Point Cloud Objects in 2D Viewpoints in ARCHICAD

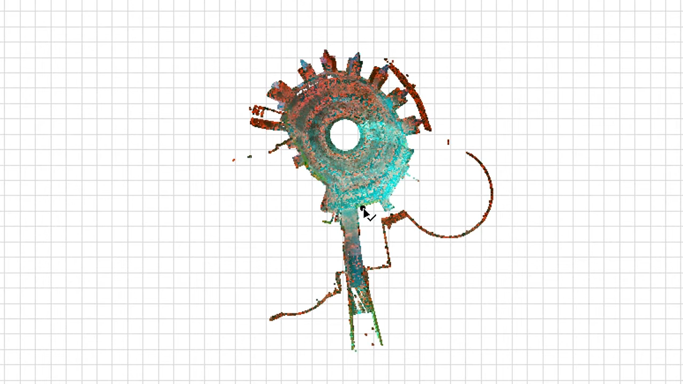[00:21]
This hotspot is automatically generated at the center point of its 2D bounding box. However, to select the point cloud object, you don't have to find and click this hotspot. This is because every point within the point cloud object is sensed by ARCHICAD's cursor and with other methods of selection. Thus, in the floor plan viewpoint, you can select a point cloud object by clicking on any of its points. Also, if you are selecting elements with the help of the marquee,
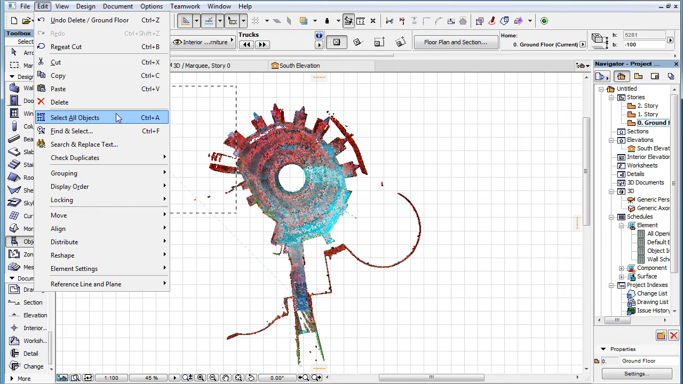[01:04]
the hotspot at the middle of the point cloud object does not have to fall inside the marquee area. If at least one point of the point cloud object falls inside the marquee area, it will be selected. When you have two or more point clouds overlapping in the floor plan viewpoint, the display order defines which one will be selected.
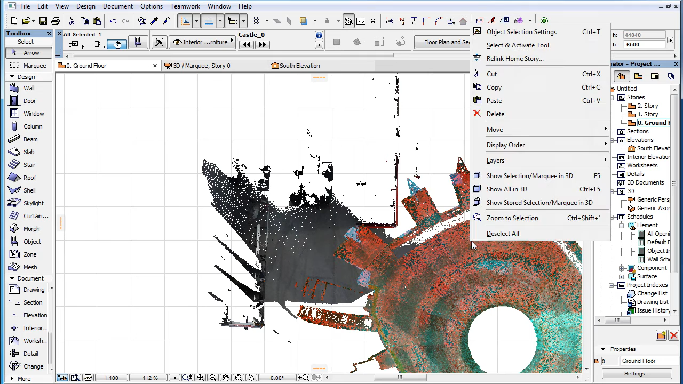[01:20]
If you click on the overlapping portions of the two point clouds, the one overlapping the other will be selected. One additional thing to know about point clouds and 2D viewpoints is that point clouds are not displayed in detail viewpoints and worksheet viewpoints generated from a viewpoint containing point cloud objects.
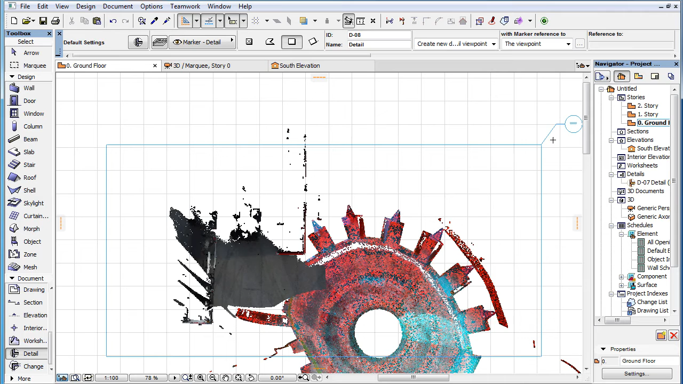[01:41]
So, if you have a point cloud object in your floor plan viewpoints and you draw, for example,
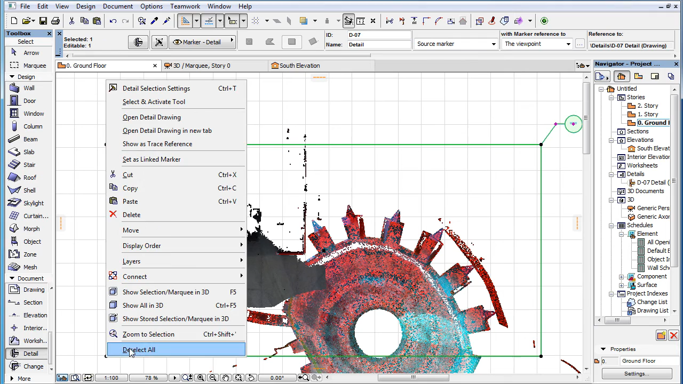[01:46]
a detail marker boundary that encloses part or all of your point cloud object, the point cloud object will not be displayed in the generated detail viewpoints.